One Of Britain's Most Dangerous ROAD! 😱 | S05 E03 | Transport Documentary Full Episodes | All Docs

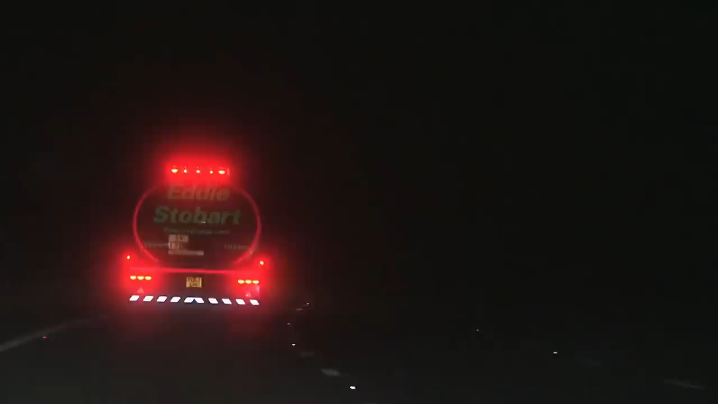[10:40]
And when you start pulling away, it'll run to the back, so it's pulling you back then.
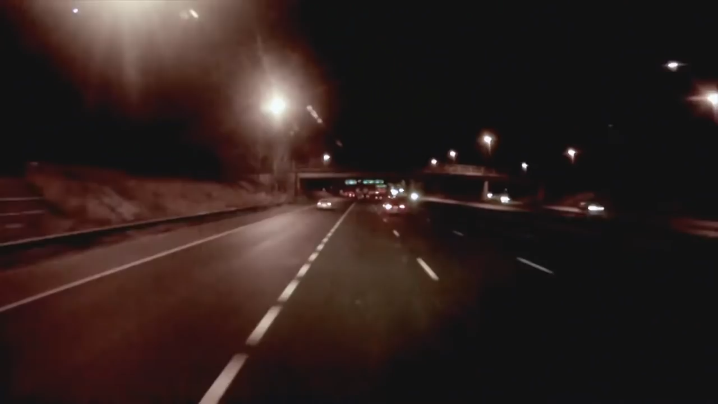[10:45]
You don't want that charging towards you. Careful driving is a must.
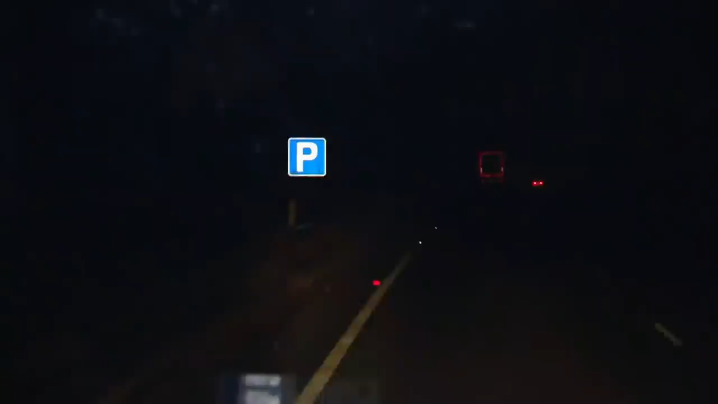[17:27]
Really sort of skinny lay-by. We need to make sure we're in a sort of safe and secure place.
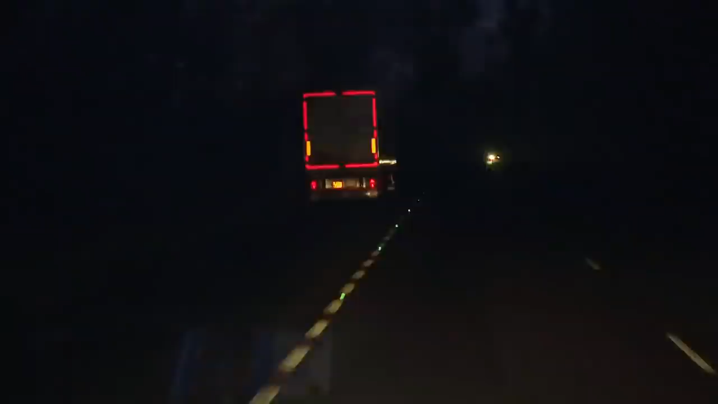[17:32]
You don't know who's around there in the night. Could be tampering with the cars. We don't want to wake up in the morning and find all the cars are on bricks.